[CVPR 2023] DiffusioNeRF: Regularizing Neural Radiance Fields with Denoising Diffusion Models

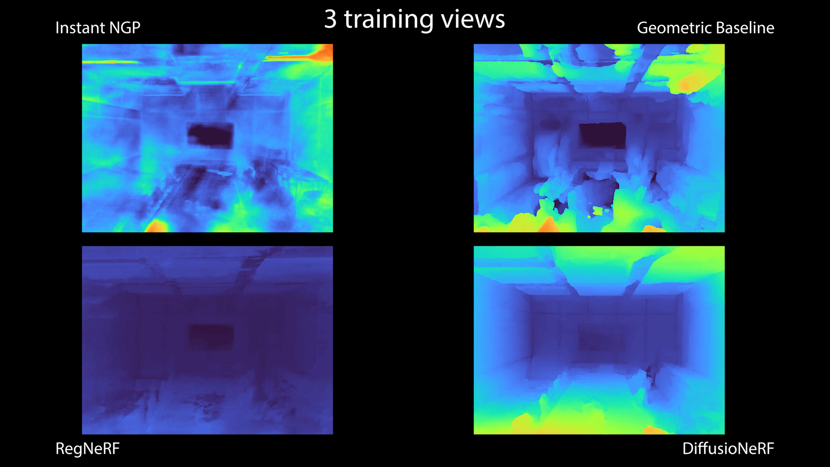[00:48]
in this scene the table is highly reflective and the geometric baseline fails to recognize it as a flat surface.
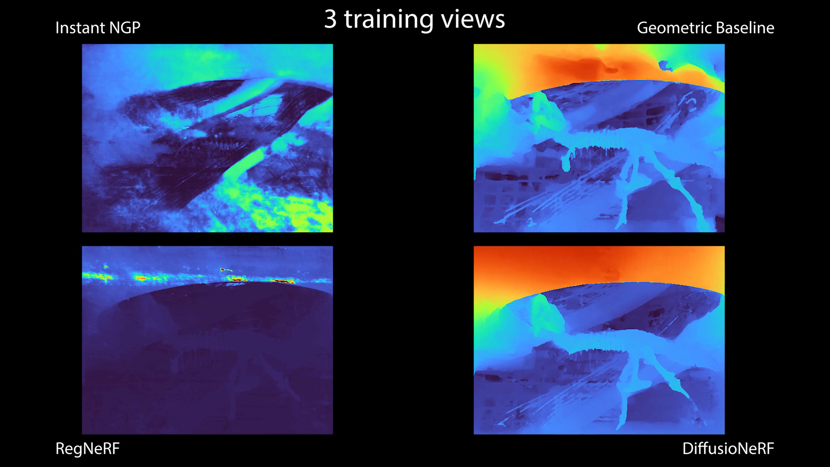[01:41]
Here, our model tries to do in-painting on the right of the image, because this area of the scene is not visible in any training views.
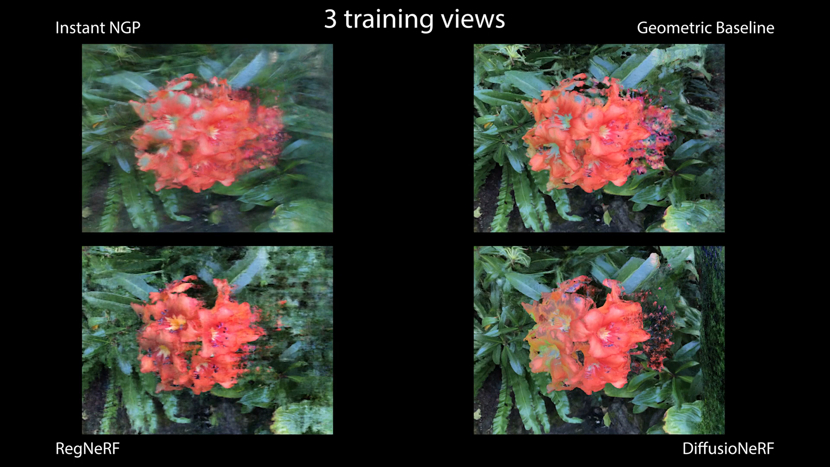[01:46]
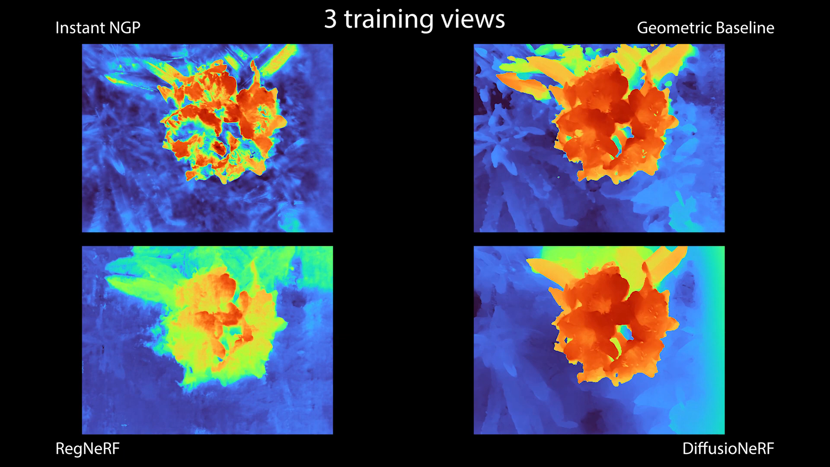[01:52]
In this scene, our geometric baseline fails to fit a plausible geometry to the object of interest.